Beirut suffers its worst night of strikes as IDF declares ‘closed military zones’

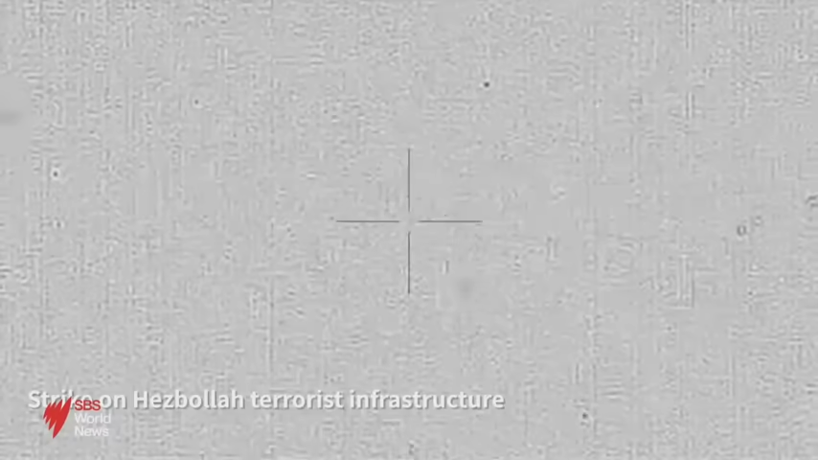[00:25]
The IDF says it was targeting Hezbollah intelligence headquarters and weapons storage.
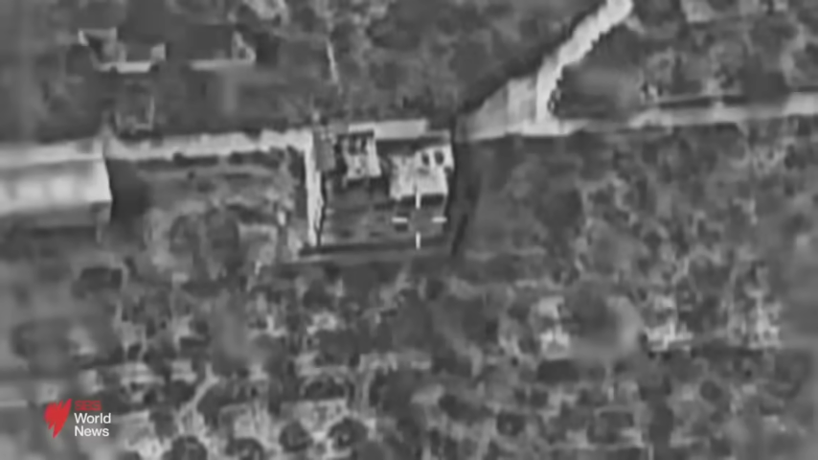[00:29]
It says it mitigated the harm to civilians by warning them to evacuate.